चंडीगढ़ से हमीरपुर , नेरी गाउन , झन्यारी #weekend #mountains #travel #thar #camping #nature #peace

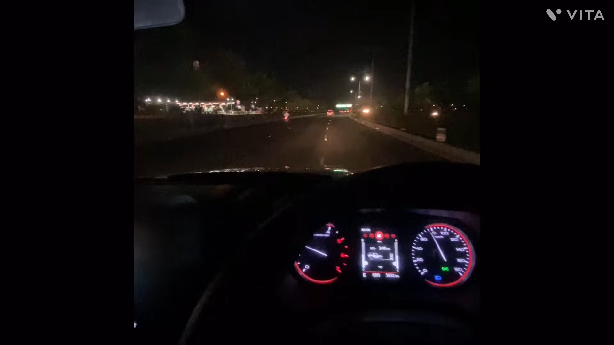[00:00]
تو فائنلی ویکنڈ ہے تو اس ویکنڈ میں جا رہا ہوں اپنے گھر آمیرپور تو اس ٹائم میں لگ بگ رات کے تین ساڑھے تین ہو رہے ہیں
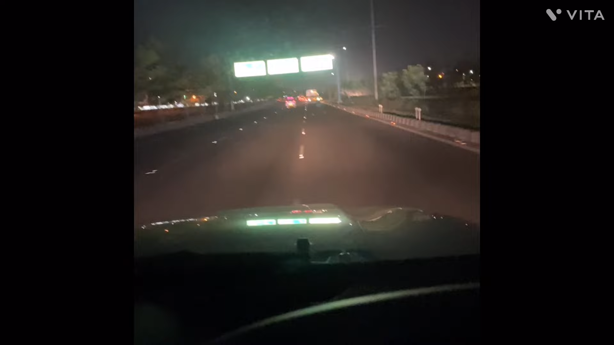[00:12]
تو میں اپنی شفٹ قتم کرنے کے بعد سیدھا نکل لیا جرکپور سے آمیرپور کی طرف ابھی میں ائرپورٹ روڈ کے آس پاس ہوں مجھے گھر سے نکلے ہوئے پندرہ منٹ کے آس پاس ہو چکے ہیں ساڑھے تین سے بہنے چار کر ٹائم ہو رہا ہے اس ٹائم صبح تو ہوفلی لگ بگ چھ سات بجے تک میں ائرپورٹ پہنچ جاؤں گا یہ کچھ ائرپورٹ روڈ کے شوٹس
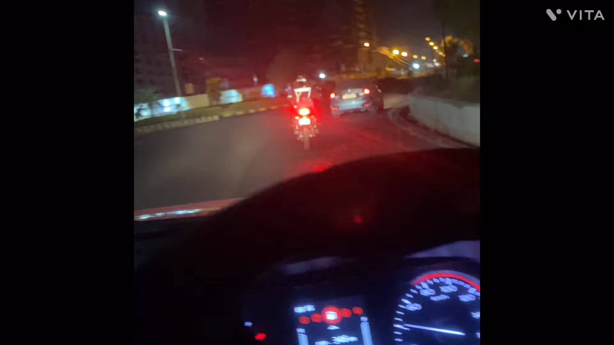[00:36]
تو چلیے آپ کو دکھاتے ہیں کس طرح کی جرنی ہے اور آج کیا کیا کرنے والے ہیں لگ بگ ایک انٹرہ ڈرائیو کرنے کے بعد میں آگیا ہوں روپر اور گرتپور کے آس پاس